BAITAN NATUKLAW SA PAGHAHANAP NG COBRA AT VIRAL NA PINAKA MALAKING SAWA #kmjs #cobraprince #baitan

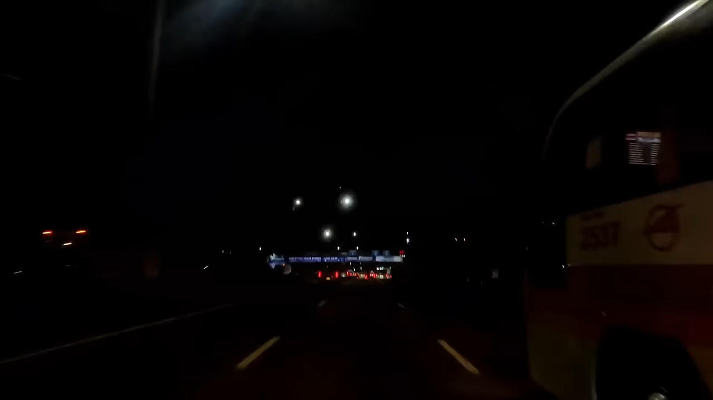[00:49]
Update lang po, inabot na tayo ng gabi dito sa NLEX.